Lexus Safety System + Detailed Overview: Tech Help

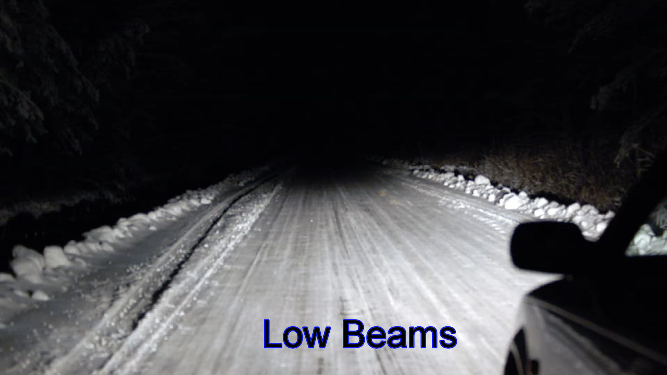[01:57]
High beam headlights can see about twice as far as low beams and should be used at speeds greater than 30 miles per hour.